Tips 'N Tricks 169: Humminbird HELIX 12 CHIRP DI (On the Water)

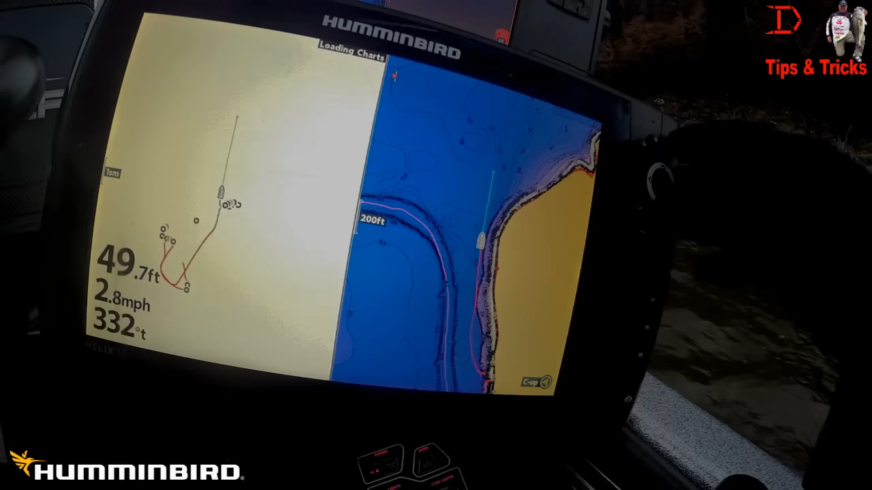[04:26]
On screen: depth 49.7 ft, speed 2.8 mph
This is the 3D double zoom mapping 2D. There's a mapping and down imaging.
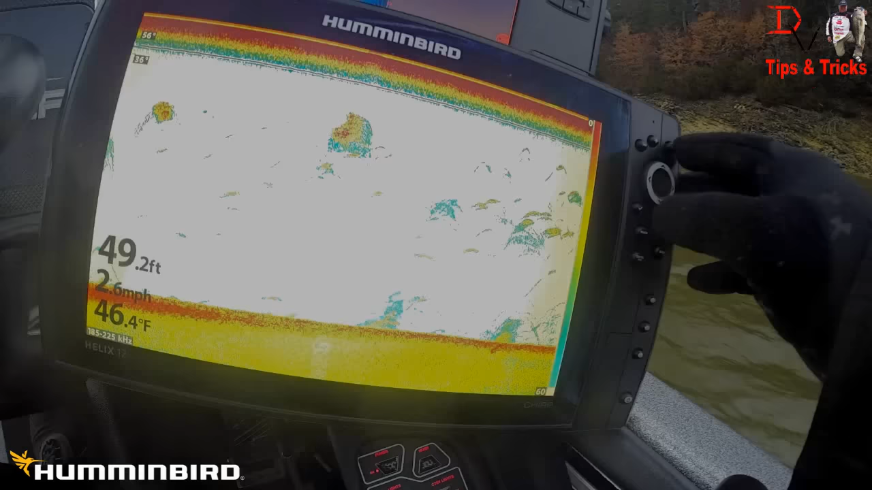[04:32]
On screen: depth 49.2 ft, water 46.4°F
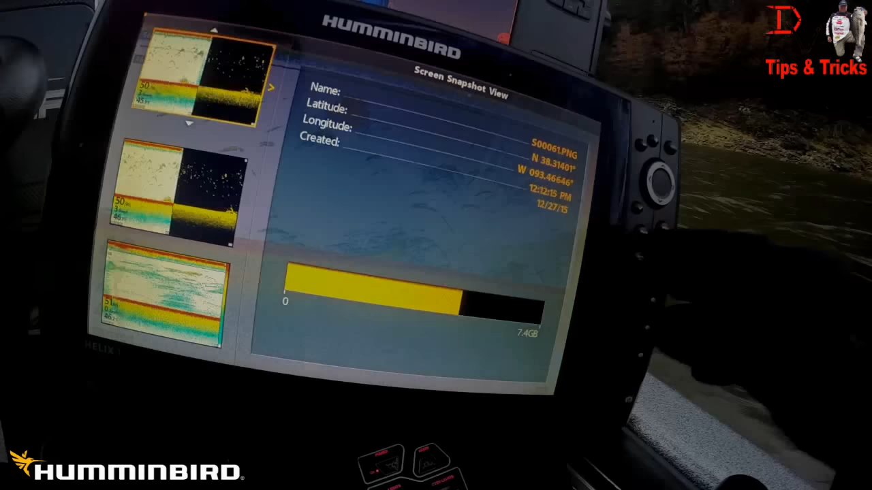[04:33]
That was your screen captures. Here is chirp. You still got your three favorite presets with the 9, 10, and 12.
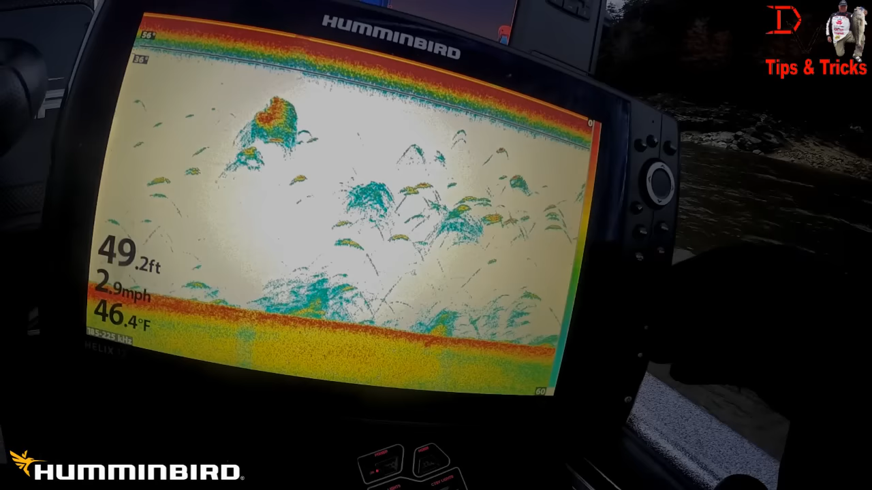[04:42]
On screen: depth 49.2 ft, water 46.4°F, speed 2.9 mph
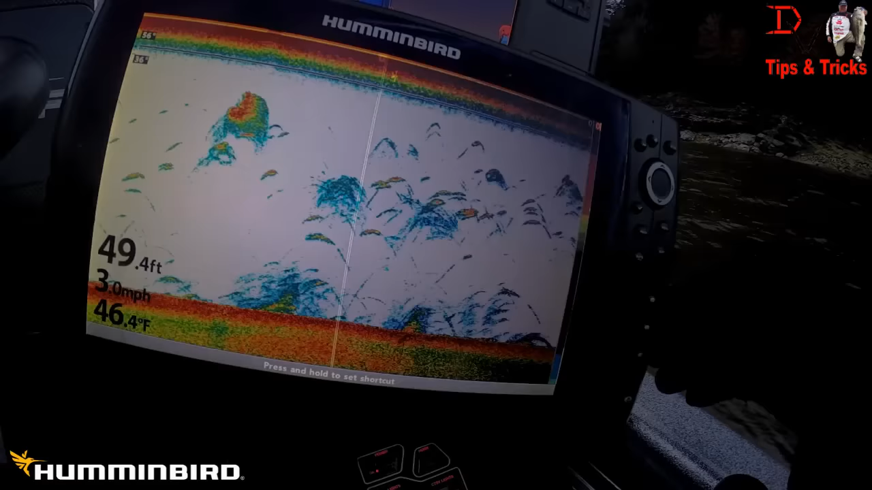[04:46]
On screen: depth 49.4 ft, water 46.4°F, speed 3.0 mph
I've got 2D sonar set up there, 2D down imaging split, and down imaging.
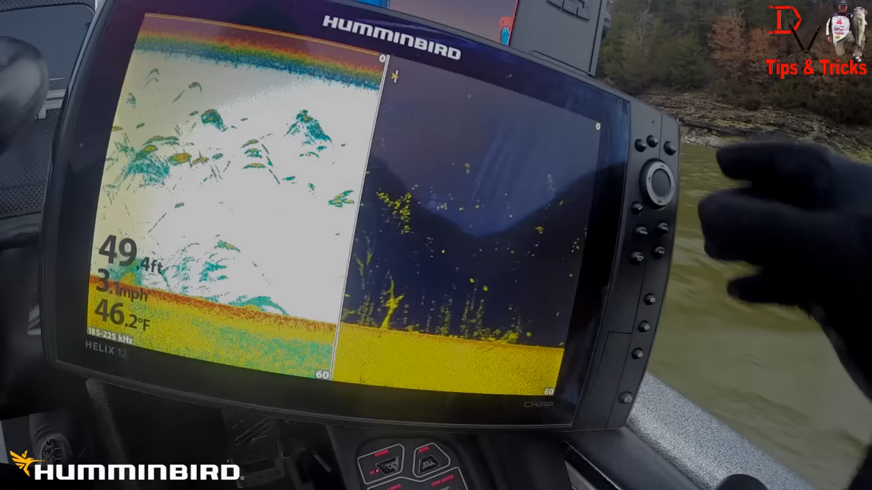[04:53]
On screen: depth 49.4 ft, water 46.2°F
Let's just run a little bit here. This is down imaging with 2D sonar.
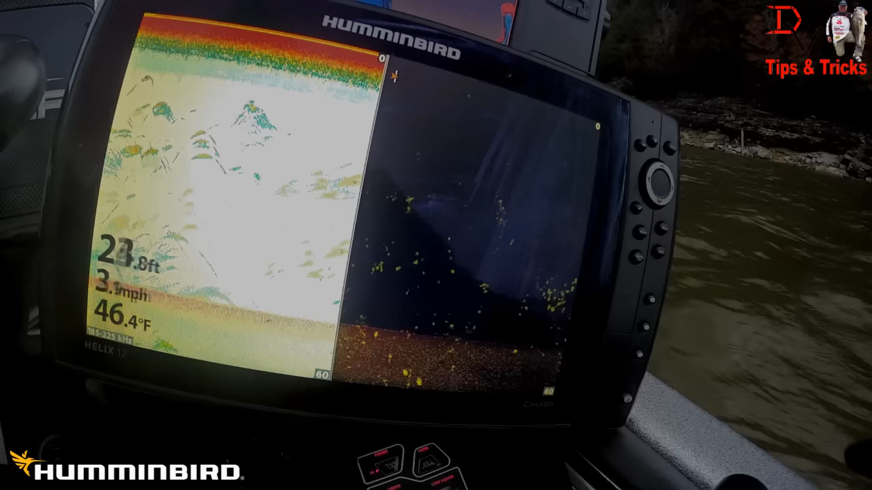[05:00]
On screen: water 46.4°F, speed 3.1 mph
You can see the wads of fish here. Boom. Look at these big fish down here and all these fish and the chirp sonar.
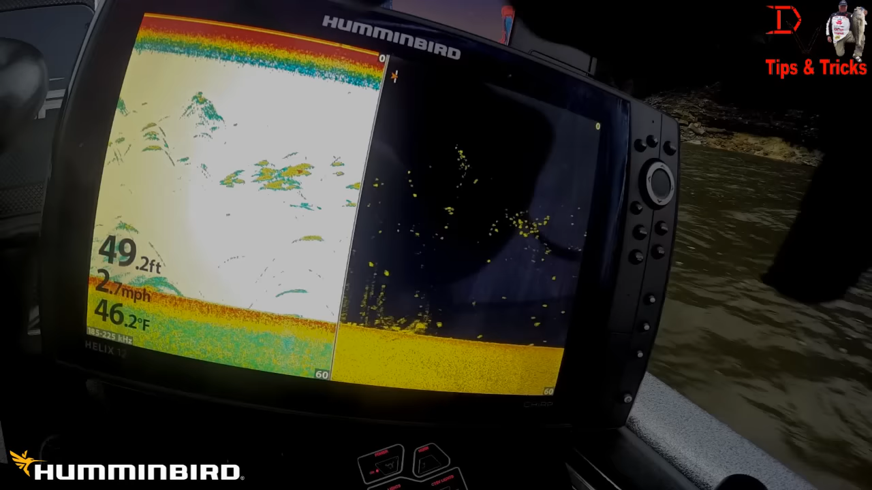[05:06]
On screen: depth 49.2 ft, water 46.2°F, speed 2.7 mph
The biggest thing in chirp is you can increase your sensitivity. It's going to come out of the box at 10, but look how hot that is.
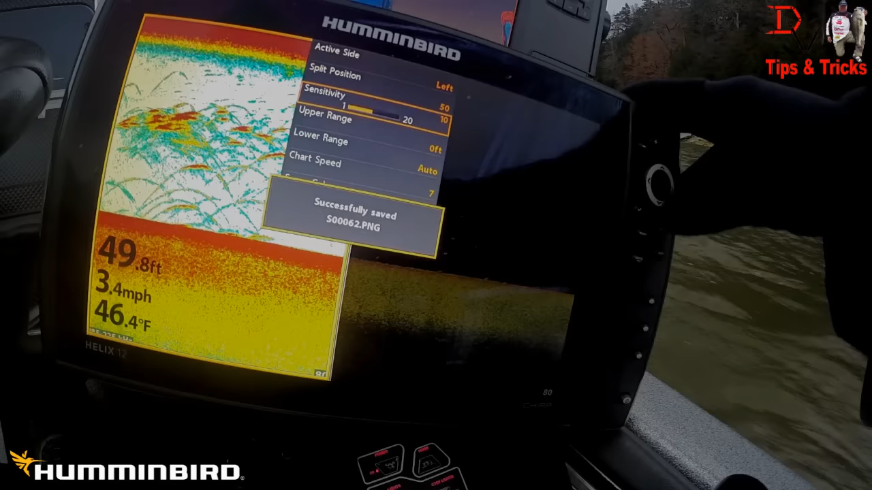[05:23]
On screen: depth 49.8 ft, water 46.4°F, speed 3.4 mph
What I've been doing is detuning it a little bit. There's some good harks there.
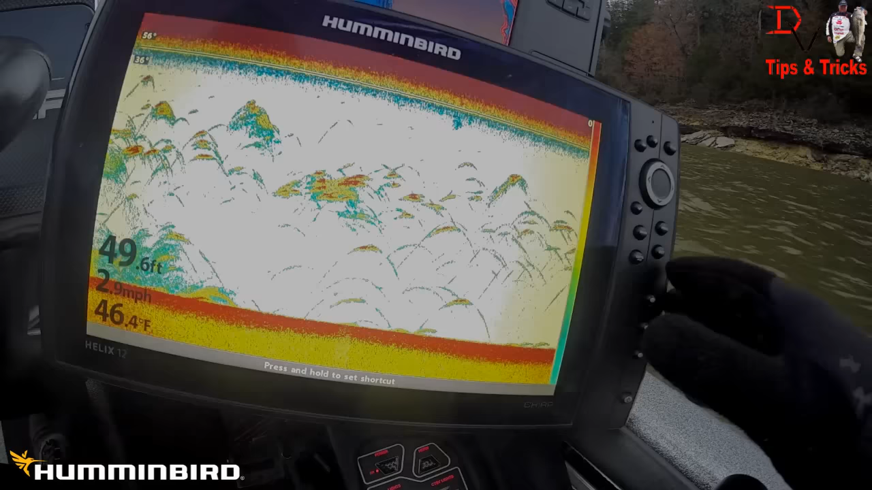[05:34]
On screen: depth 49.6 ft, water 46.4°F, speed 2.9 mph
You can hit mark one quick thing,
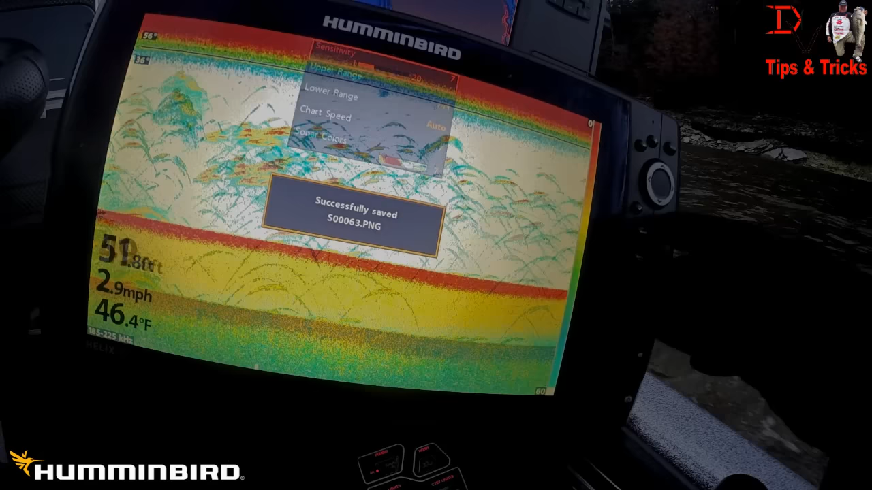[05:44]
On screen: water 46.4°F, speed 2.9 mph
double menu, and I'm going to probably be doing some of this screen snapshot.
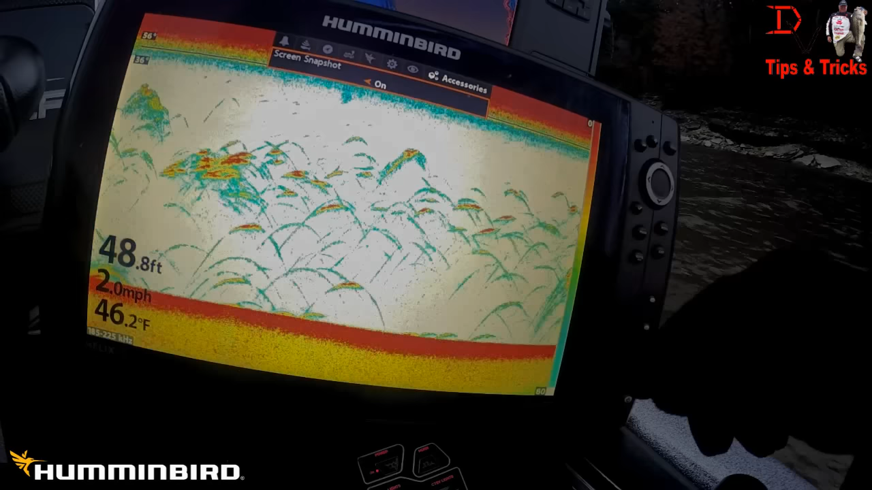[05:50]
On screen: depth 48.8 ft, water 46.2°F, speed 2.0 mph
You can come down here, you turn it on, you put a blank SD card in, and you can take these exact screen captures. What I'm doing is all you have to do is hit mark, and you'll see that screen capture successfully saved,
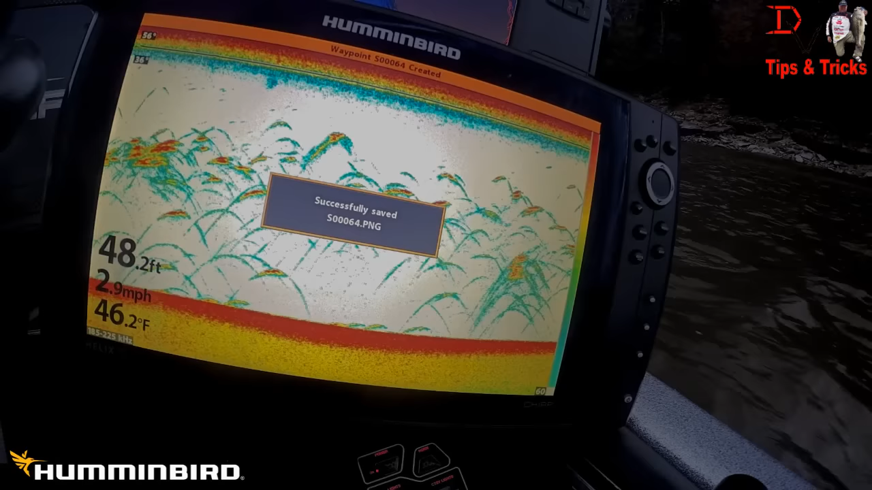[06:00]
On screen: depth 48.2 ft, water 46.2°F, speed 2.9 mph
waypoint gathered, all that.
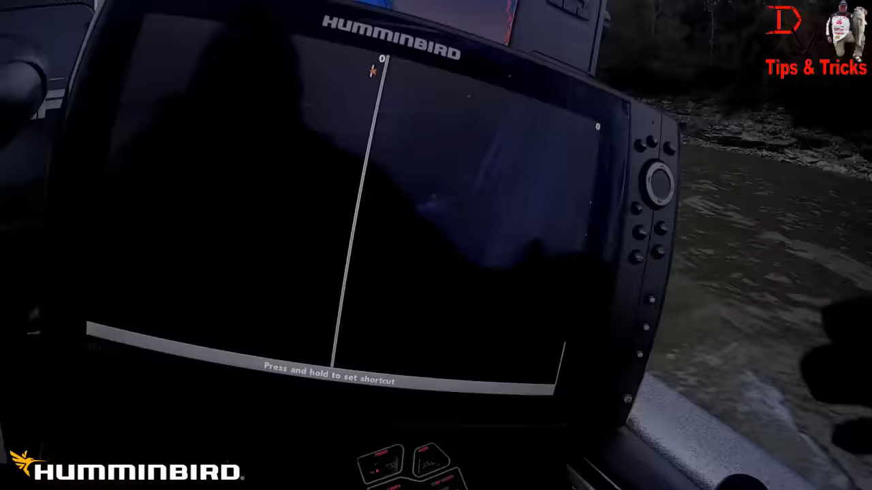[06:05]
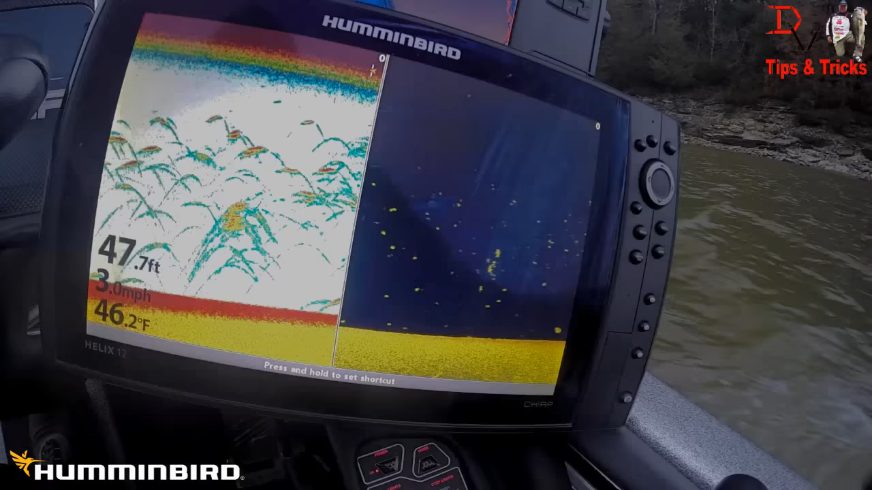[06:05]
On screen: depth 47.7 ft, water 46.2°F, speed 3.0 mph
I'm going to be throwing some of those in. But see, here's a fish that you can see down on the bottom that's got that real hard red to it
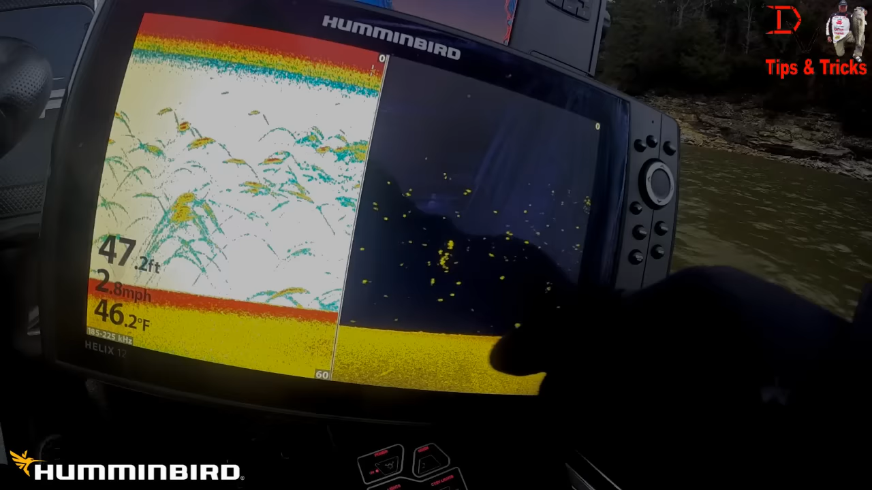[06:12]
On screen: depth 47.2 ft, water 46.2°F, speed 2.8 mph
because of the color palette that we're using on our down imaging screen.
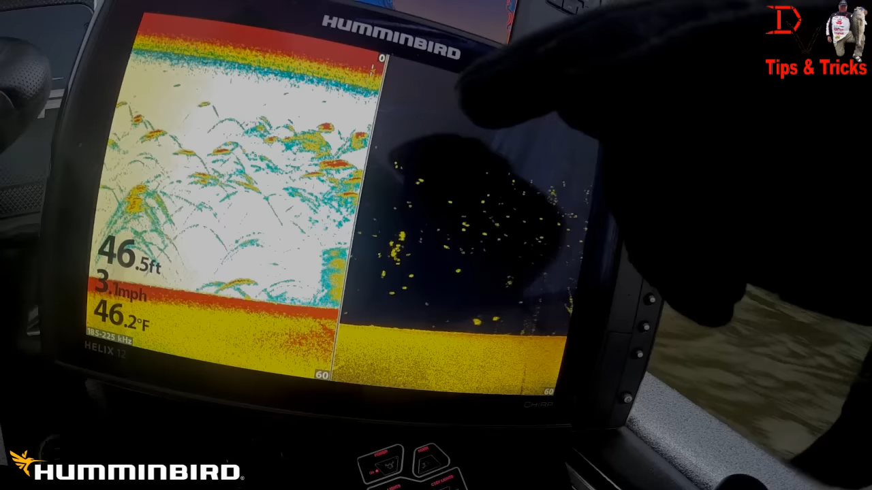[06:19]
On screen: depth 46.5 ft, water 46.2°F
Now what I'm seeing is I see a lot of turbulence,
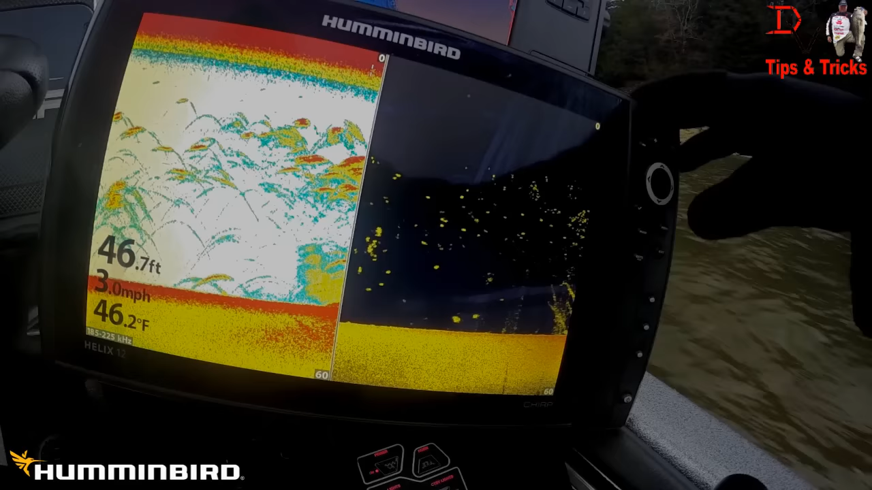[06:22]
On screen: depth 46.7 ft, water 46.2°F, speed 3.0 mph
what I call clutter over here on the left side. But just all you've got to do is balance that down a little bit, and you're going to get less clutter, more of those good, hard, strong returns. I like the original color palette, still using it with here, but look at the wads of fish here.